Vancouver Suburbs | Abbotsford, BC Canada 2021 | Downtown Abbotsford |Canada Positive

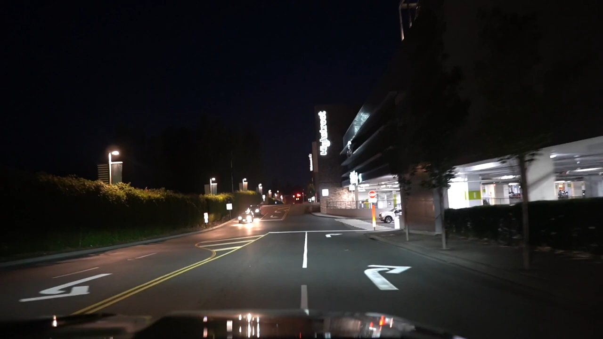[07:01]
Nice So now we are entering High street mall and here Walmart is also a place where we can do grocery shopping